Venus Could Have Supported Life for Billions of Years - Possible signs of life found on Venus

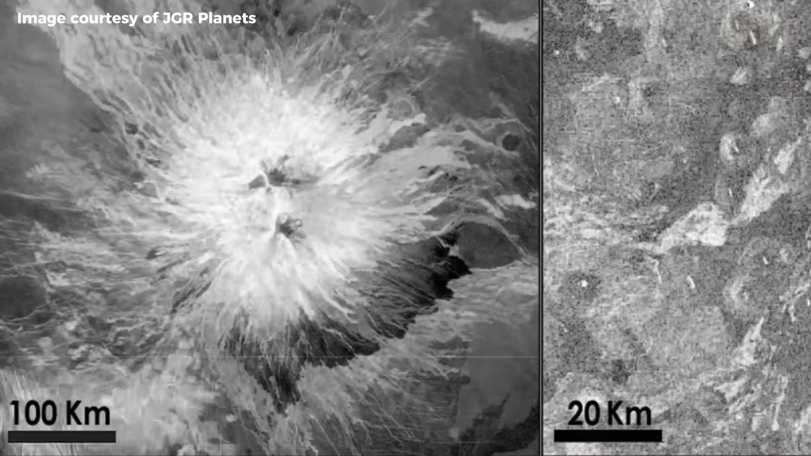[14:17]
Radar broke through Venus's thick clouds and showed volcanic formations all over the planet.
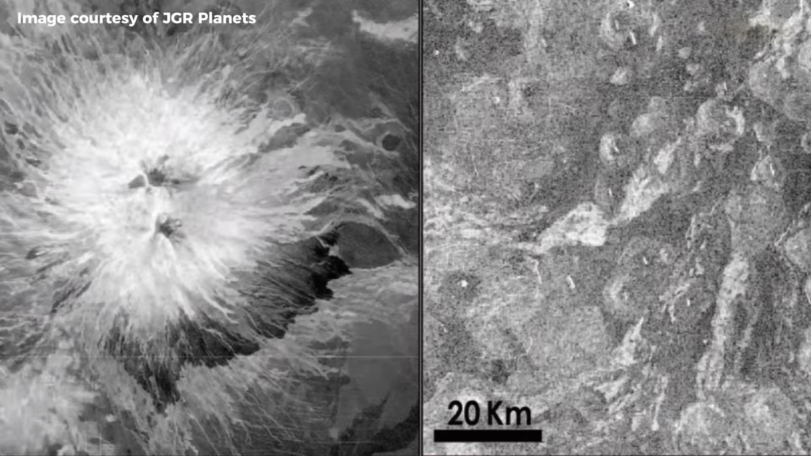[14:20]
These formations look a lot like the shield volcanoes on Earth.
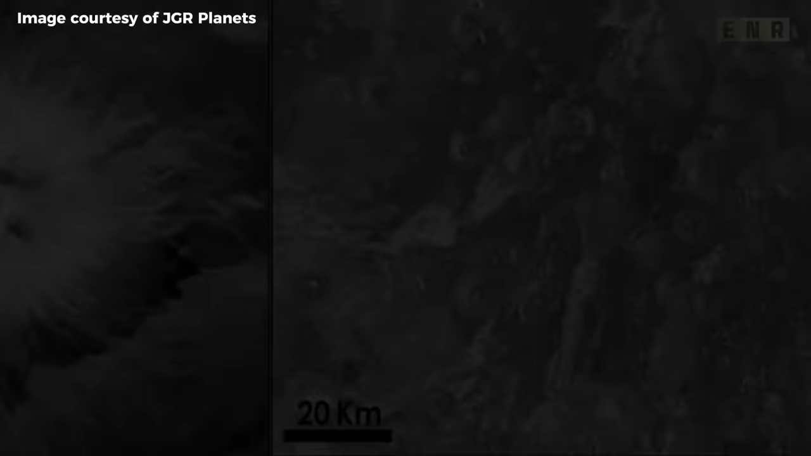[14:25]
Round and flat, shield volcanoes derive their name from their shape.
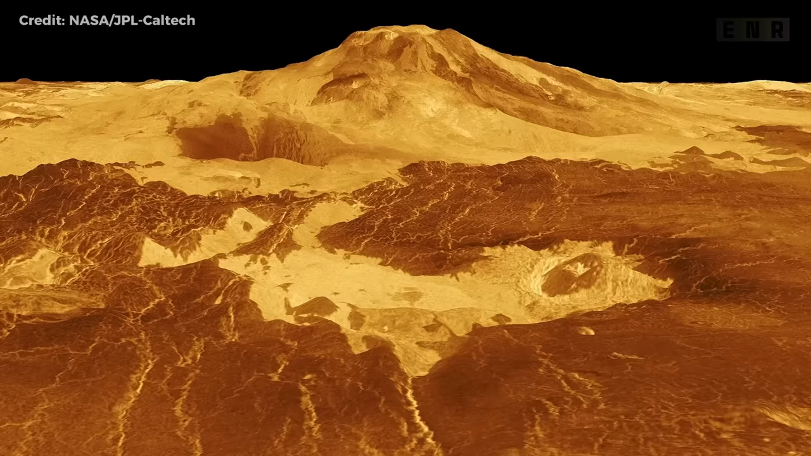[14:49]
In particular, we observed enormous shield volcanoes that resembled the shield volcanoes in Hawaii. The radar images of Venus were identical to those of Hawaii's shield volcanoes. In the past, Venus was home to volcanoes. We were astounded to see a picture of Venus for the first time.
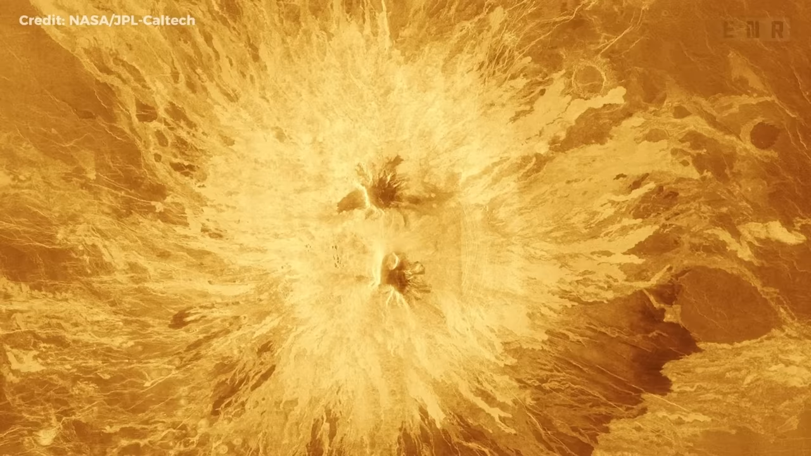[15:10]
We discovered a cratered volcanic surface.